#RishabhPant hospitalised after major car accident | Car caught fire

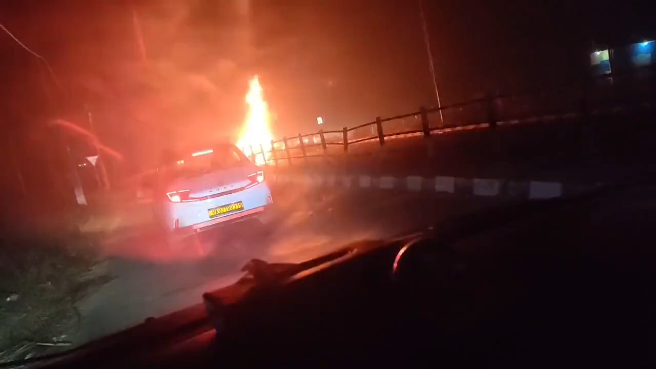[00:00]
चलो वो लड़का लड़का गया है, चल चल चल रास्ता बता रहा है, रास्ता बता रहा है। कुछ सामान वामान पड़ाना है इधर भी, निकाल के फेंका होगा ना गाड़ी में से। कहाँ है ये? नीचे पड़ा था ये इधर।
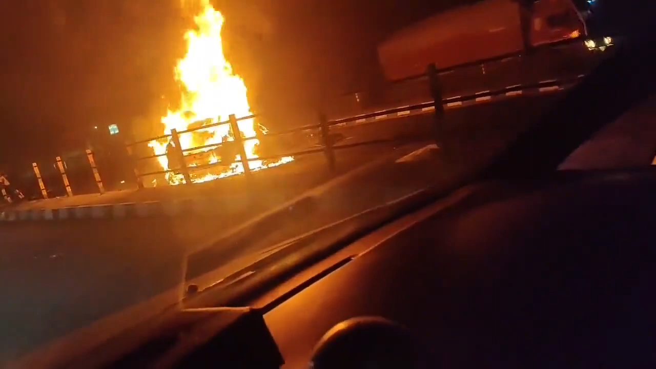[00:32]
कौन सी गाड़ी है ये? पता नहीं सर। चल चल जल्दी चल। कांच वांच का टुकड़ा है ना, ये तेरे कैसे पड़ा है सामान?